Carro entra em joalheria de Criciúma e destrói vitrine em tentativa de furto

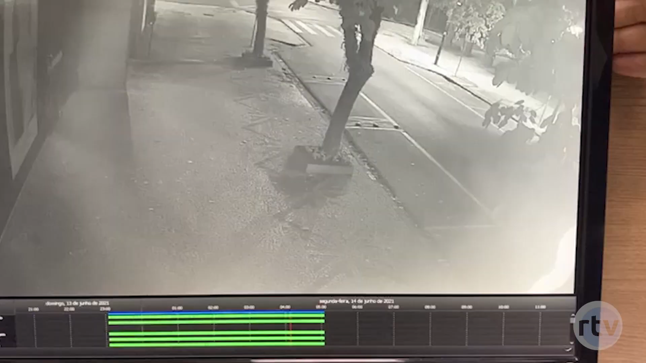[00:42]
Olha só, a ação foi bem rápida mesmo, durou mais ou menos 1 minuto e meio. Você vê aí nas imagens que, obviamente, pelo horário, né? Por ser mais ou menos aí as 4 horas da manhã, não tem movimento nenhum. Chega um veículo, uma Paraty, que vem aqui à rua. Ele reduz a velocidade, para mais ou menos em frente aqui ao estabelecimento. E olha só, bem em frente à loja, ele para por alguns segundos.
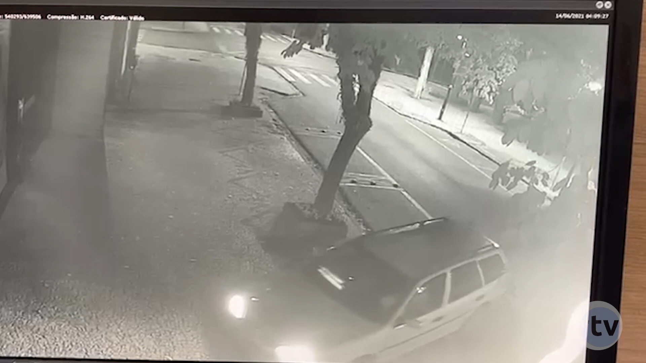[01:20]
E depois, ele entra em direção ali onde tinha uma vitrine de vidro e embica o carro. Na verdade, ele joga o carro contra a vitrine, que era toda de vidro. O carro praticamente entra todo dentro do estabelecimento, entra todo dentro da loja. Logo em seguida, a gente vê que um homem sai em direção à esquina ali do Banco do Brasil. Ele saiu de dentro aqui da loja, então ele estava dentro do veículo. E sai em direção ali à esquina do Banco do Brasil. O veículo fica alguns segundos dentro do estabelecimento, depois ele sai de ré.